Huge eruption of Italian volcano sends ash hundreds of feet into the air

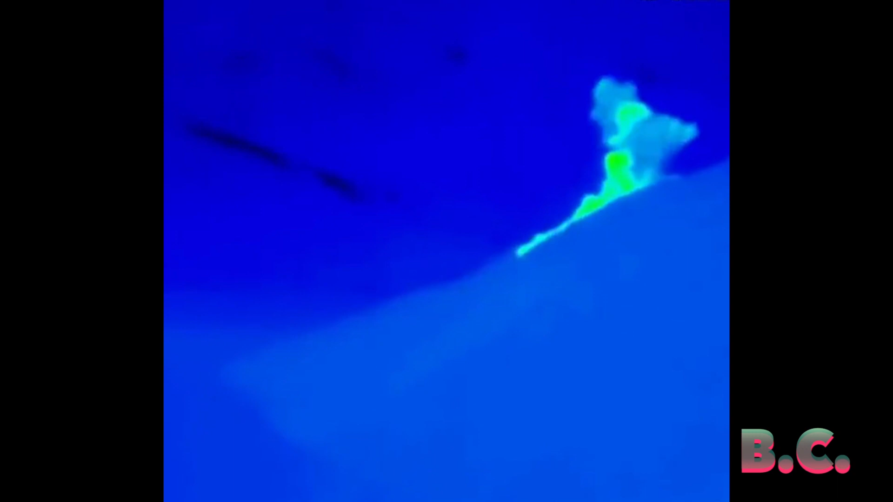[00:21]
according to Italy's National Institute of Geophysics and Volcanology. This is the second above average explosion on Stromboli in the past two weeks.
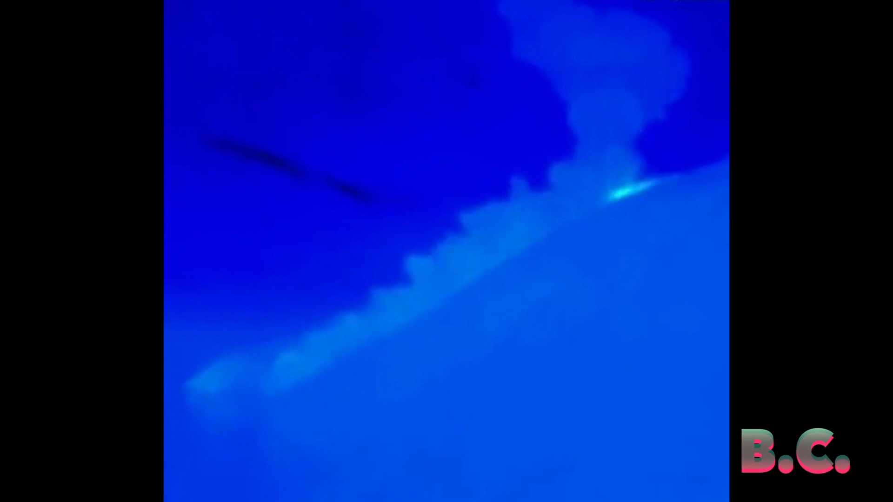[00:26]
On the evening of November 10th, INGV's cameras captured another large eruption at the volcano.
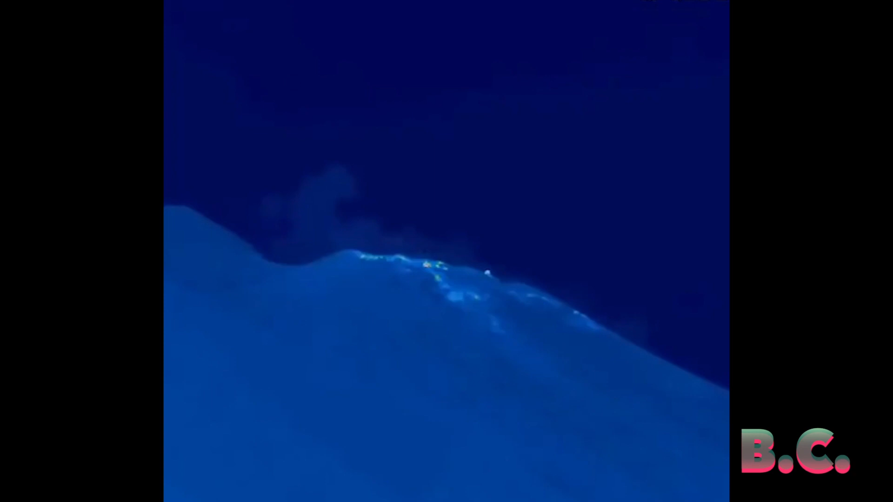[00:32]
According to Oregon State University, the volcano rarely causes loss of life, and its most dramatic eruption in recent history occurred back in 1930. The most recent death on the volcano was in 2019,